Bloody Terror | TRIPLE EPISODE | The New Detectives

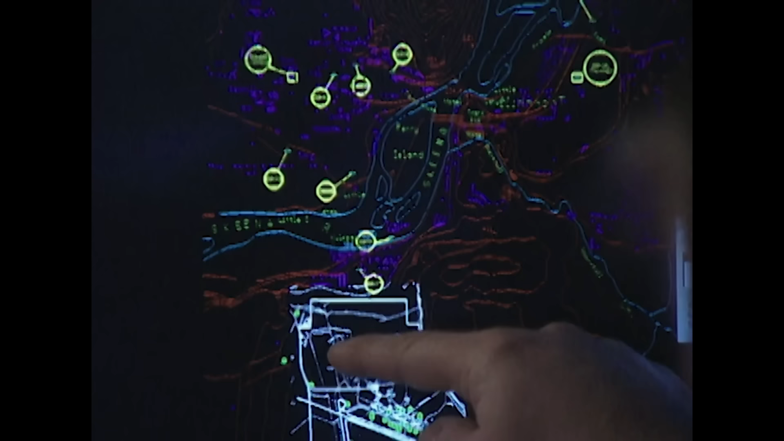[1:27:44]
approached towards the airport in this direction, and then ultimately the plane crashed over here.